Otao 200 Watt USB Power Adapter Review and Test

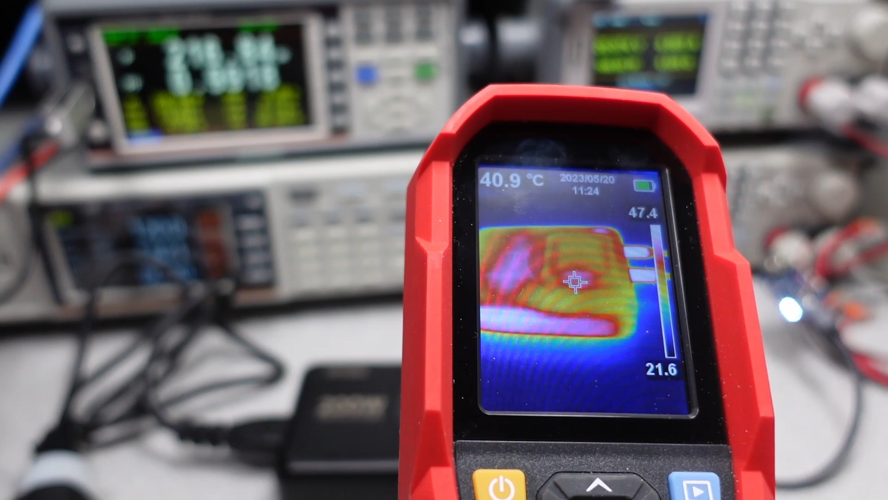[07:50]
On screen: spot 40.9°C
I saw about 50 degrees C on the USB output ports, which were the hottest location. This was after 45 minutes of full load output. It will get hotter if left running for longer, but this is a pretty good result. Here is the detailed data for this device.